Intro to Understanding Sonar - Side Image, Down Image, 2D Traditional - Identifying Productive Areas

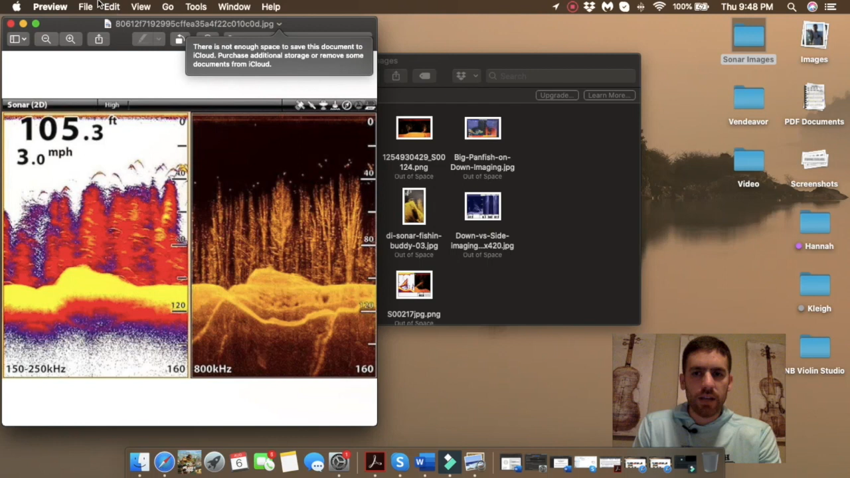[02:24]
On screen: depth 105.3 ft, speed 3.0 mph
far too complex to try to tell you that there's a hard and fast rule like oh they have to be within a foot of each other or two foot or it's just kind of you got to get a feel for it so just kind of move along with me here this
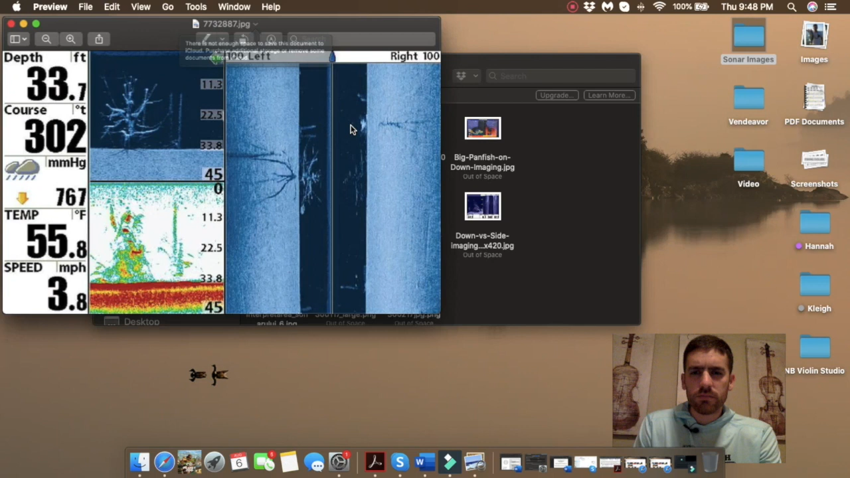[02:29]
On screen: depth 33.7 ft, speed 3.8 mph
next image here is pretty neat this is three different images okay so you've got in the top left you have a down imaging you have a 2d sonar traditional on the bottom left and you have side imaging on the right so just starting with the top left I see one two three four fish right here I also see on the there may be one fish down here
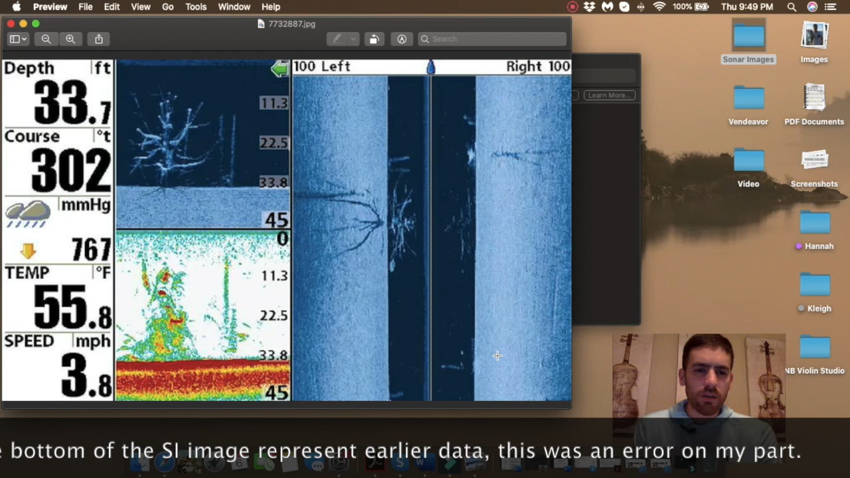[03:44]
On screen: depth 33.7 ft, water 55.8°F, speed 3.8 mph
white dots here that are very clearly bass and I believe those are probably these by the looks of it so it's pretty neat also I really like this little deal here it's like a barometric pressure so that's helpful knowing that kind of how fish respond to that and their activity level so let's move on
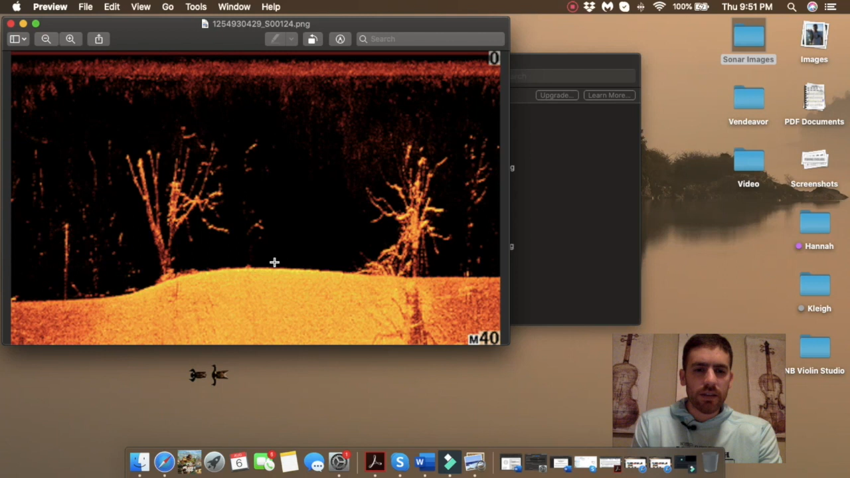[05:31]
like wave action that will roll over that mound over time I already rode the top surface to expose the bottom so that's kind of a neat deal generally when you have high spots in a lake they're generally a hard bottom okay
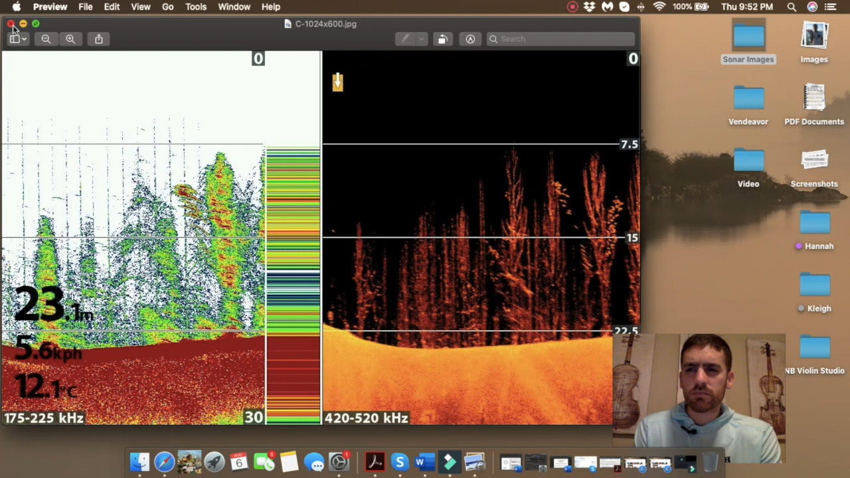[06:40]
On screen: water 12.1°C, speed 5.6 km/h
there may be some bass mixed in somewhere in this cover but it wouldn't be in one of these two groups this
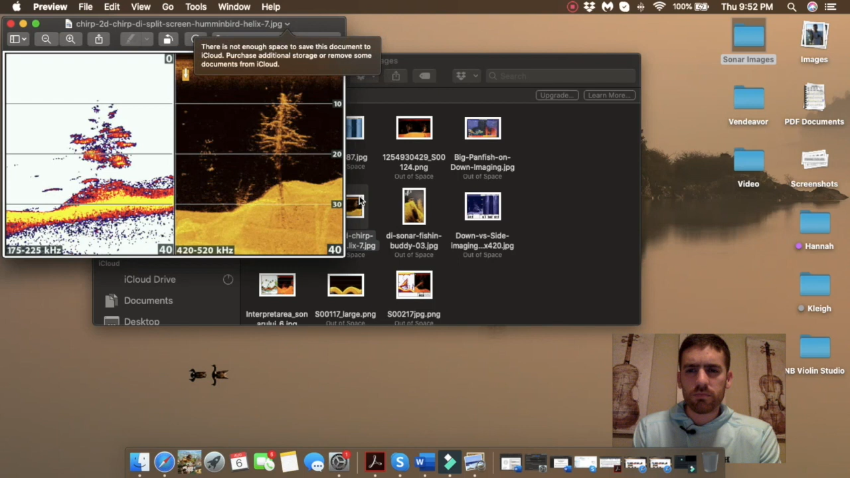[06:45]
image is pretty good to just show how sparse things can appear on your return your signal and so while on the left here if you didn't see the picture on the right you might think that there's some fish mixed in here that looks like a fish there and that looks like a fish there I will give you that however this is very obviously based
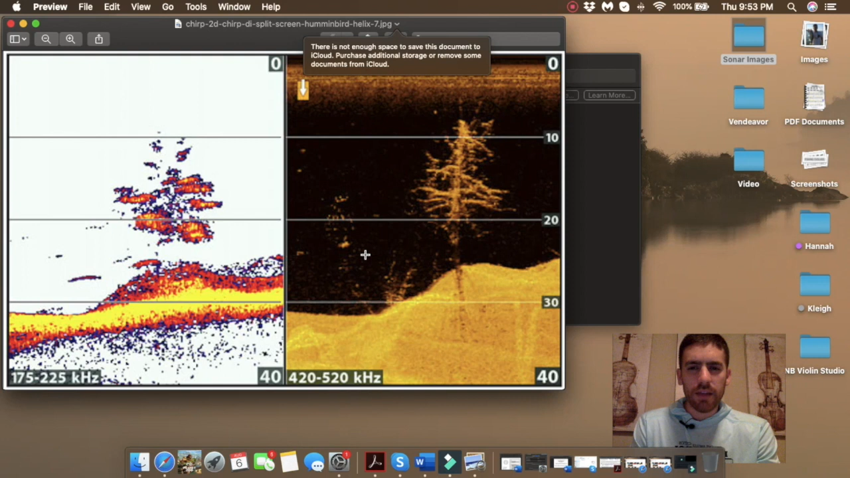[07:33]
probably a couple fish mixed in here like based on what I'm seeing at the bottom there's a few dots that I see here also but I wouldn't say that you know it's definitely worth fishing but I wouldn't say it's like a great spot I
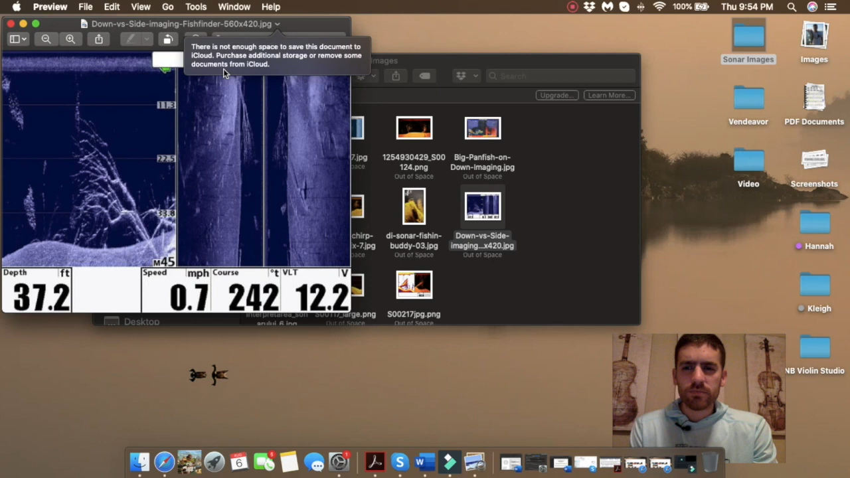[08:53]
On screen: depth 37.2 ft, speed 0.7 mph
this image a lot this is a combination DI and SI so the first thing that we see here on the DI side is a lot of bait that's a really great sign oftentimes if it's not very clear or distinct in the image and you're not 100% sure if you see bait that close to cover and it's such a prominent tree like that with a big crown there's chances are there's probably some
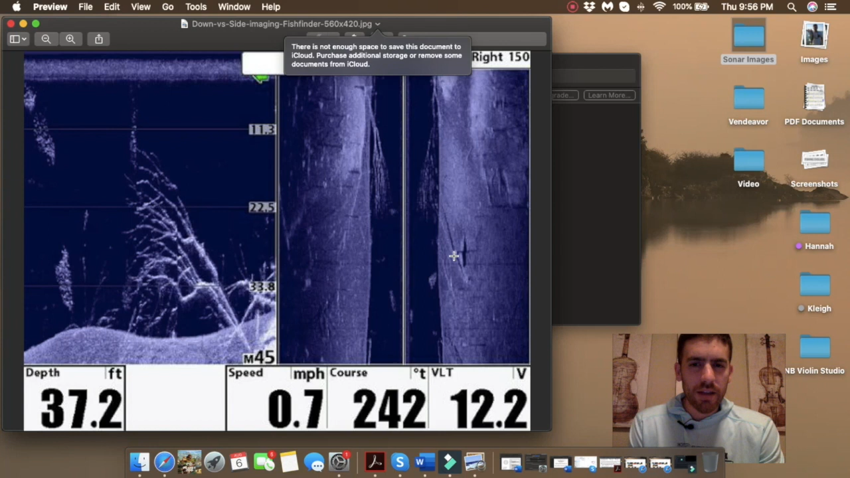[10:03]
On screen: depth 37.2 ft, speed 0.7 mph
a white dot here and that's for sure in my opinion like a bass that's that's the type of stuff that I'm looking for is those white very strong sonar returns like that so I would definitely give this this spot a good look okay we're almost getting to the end here
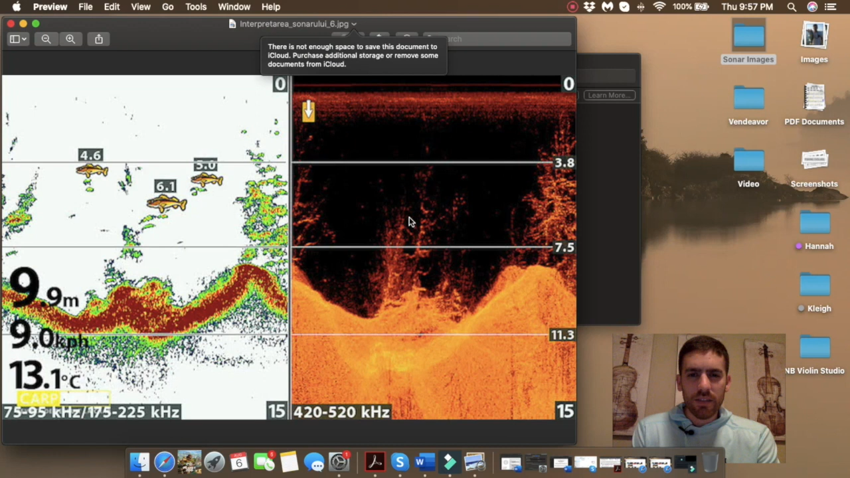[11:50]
On screen: depth 9.9 m, water 13.1°C, speed 9.0 km/h
arches right here so that's more attractive to me than what's up here that they're showing with their fish ID this